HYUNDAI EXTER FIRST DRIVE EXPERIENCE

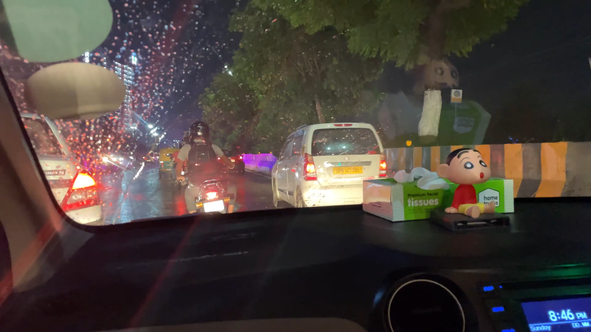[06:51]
दंपूल ओन बैस है लोग फशे हुए है
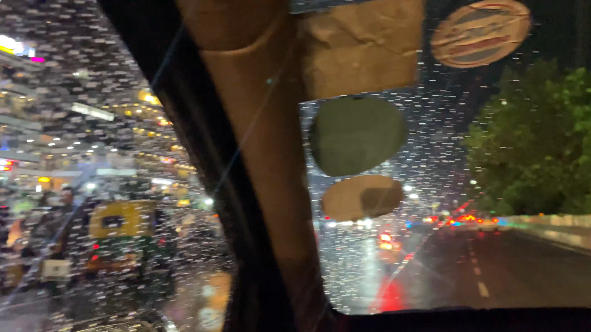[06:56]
मनाली आली फिलिंगार इदर इस हाली है हम जा रहे है स्काइबार